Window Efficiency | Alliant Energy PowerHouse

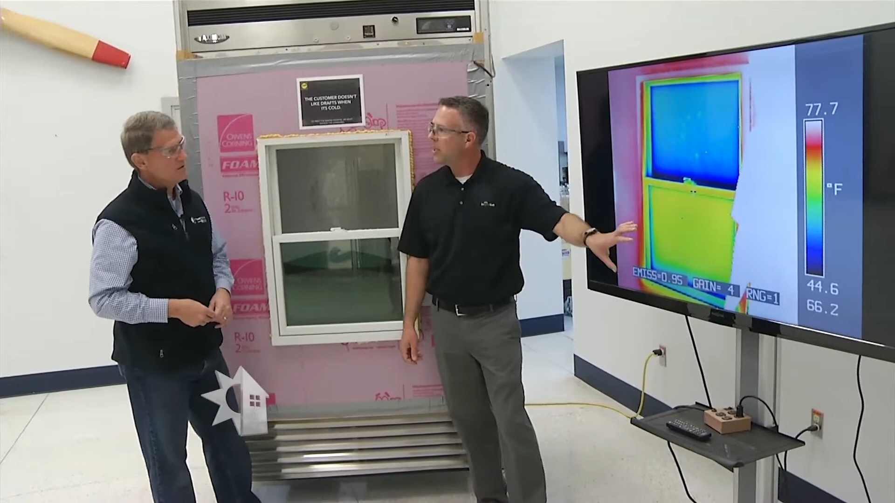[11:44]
On screen: scale top 77.7°F
If you have just clear windows and this would look even darker on a single pane window you'd see a lot of heat transfer going through that where the low E coating blocks that radiation and it benefits you in the summertime and also in the winter because
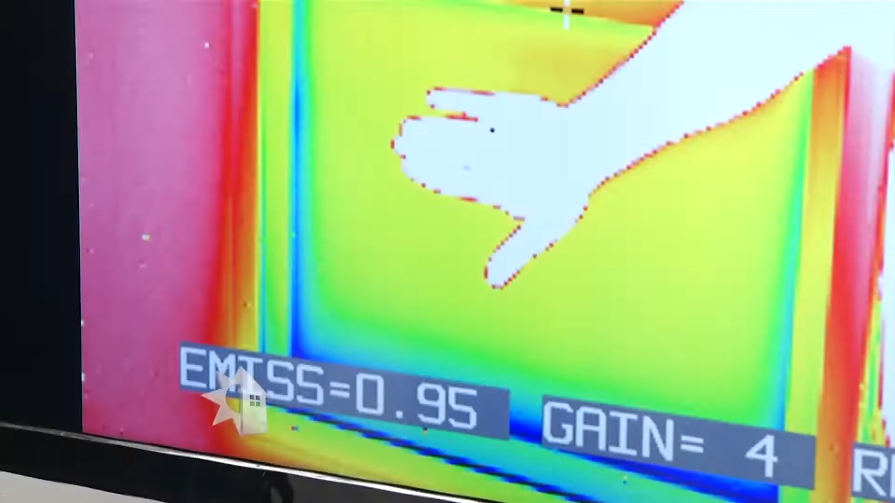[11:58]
it will reflect that heat back inside the home in the winter or reflect it on the outside in the summer.